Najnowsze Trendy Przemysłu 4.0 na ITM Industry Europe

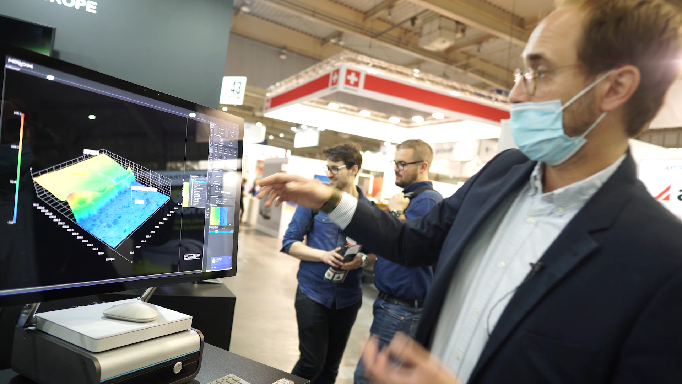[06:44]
If I want to have it even more, uh, precise, I can go quickly to make a profile and then see here any kind of geometrical forms from angles, radiuses, et cetera, uh, to make the measurement there or even to click here on roughness.